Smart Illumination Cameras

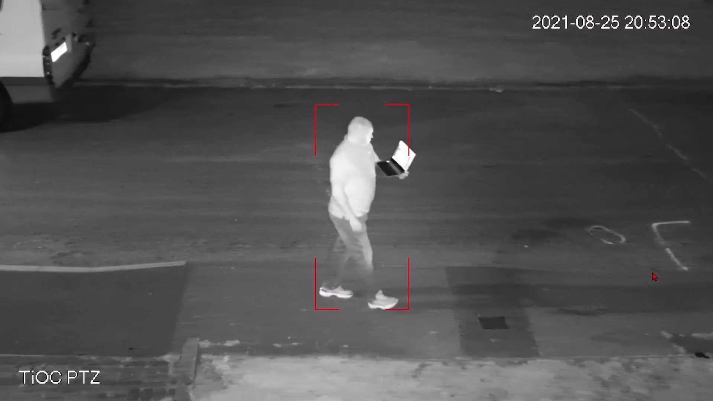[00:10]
Now once you go over to infrared you need to be aware that the standard field of view the FOV will be gray or monochrome.
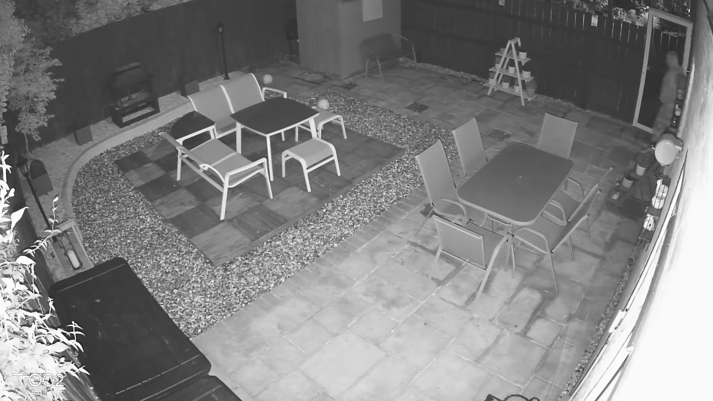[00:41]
We will use infrared view and then of course if a human comes into the field of view it will instantaneously turn to white light and then of course record the person in a full color image.
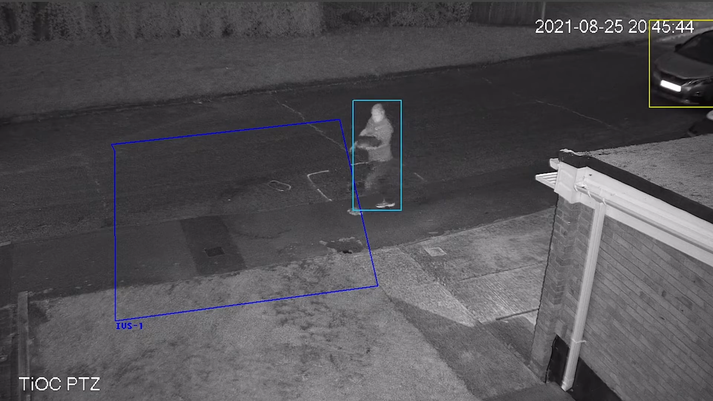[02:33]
If you come into the field of view on those two cameras then of course the white light will come on changing from infrared to white light.